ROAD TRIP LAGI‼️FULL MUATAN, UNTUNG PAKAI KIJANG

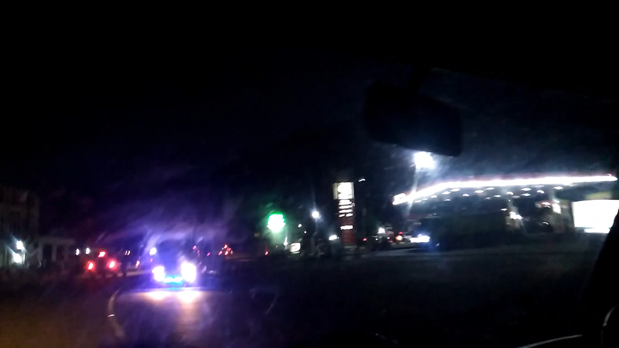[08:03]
1 jam lebih 30 menit karena kita sampai di SPBU.
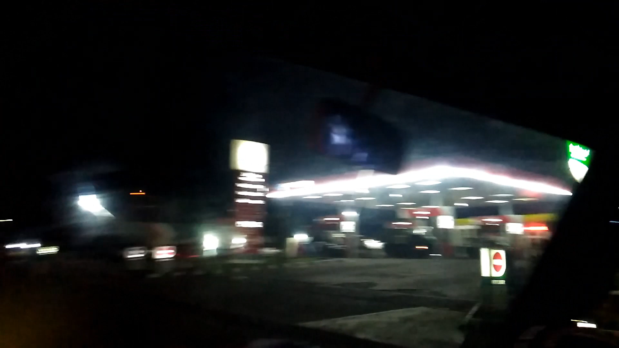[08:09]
Kita istirahat sejenak untuk salat maghrib.
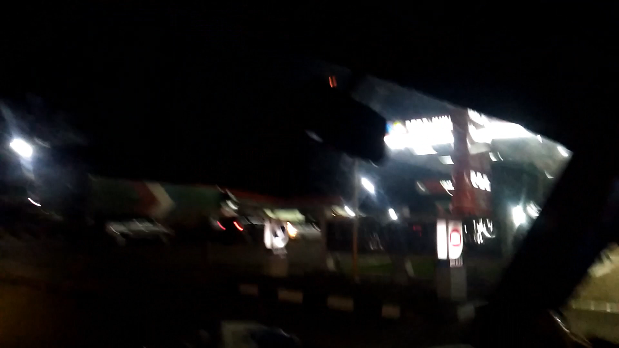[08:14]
Wah, penuh semua nih. Lalu kita cari tempat parkir sini di bawah belakang. Oke, ternyata
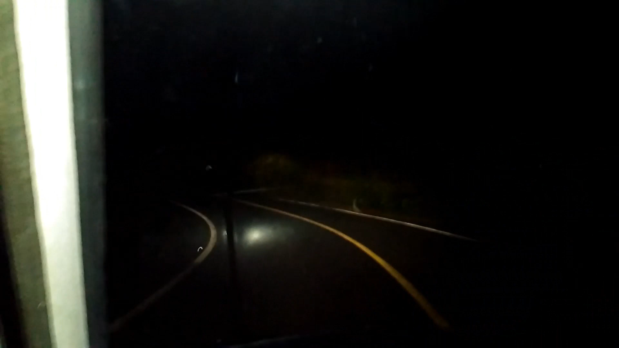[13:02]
Ini suasana ada macet karena ada satu mobil truk.
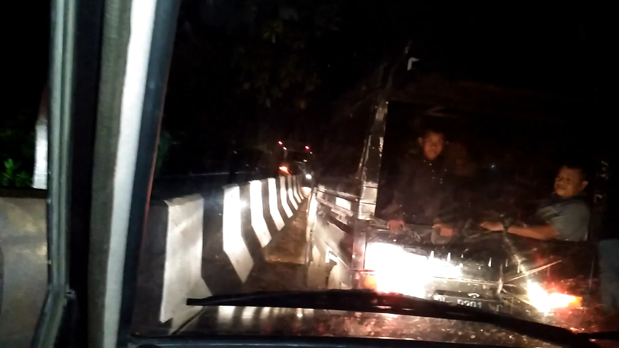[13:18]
Berhubung jalan di Gurute ini sempit, sana tebing.
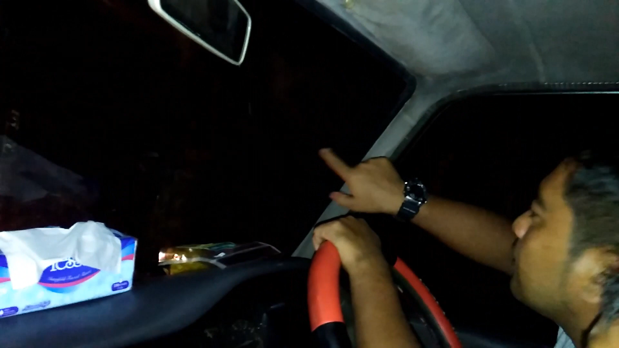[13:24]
Nah, kalau lewat mobil-mobil besar ada dua, berarti harus ada yang satu yang ngalah.
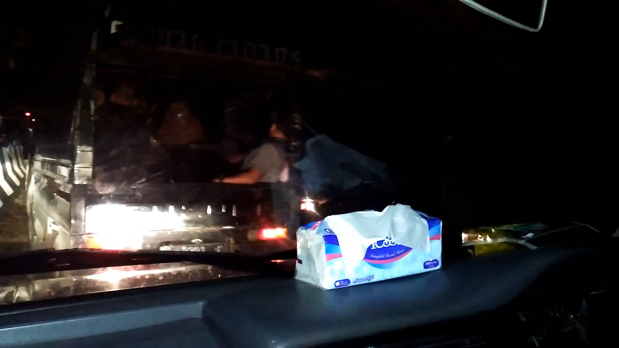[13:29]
Ini apa? Orang membolehkan jalan.
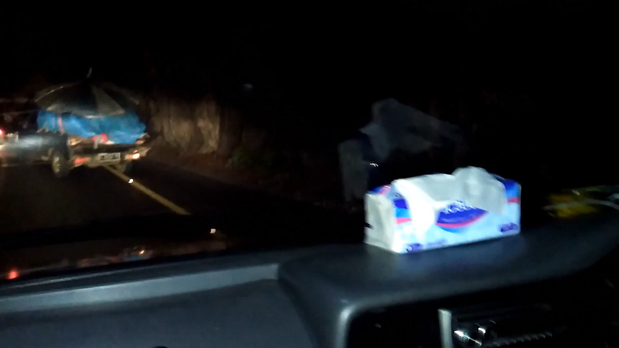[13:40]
Ini mobil yang bawa parabola, nggak jelas. Apaan maksudnya? Parabola kecil. Orang dua bus buat terbesar kan lewat. Ini parabola aja satu. Ya, ini buat terbesar.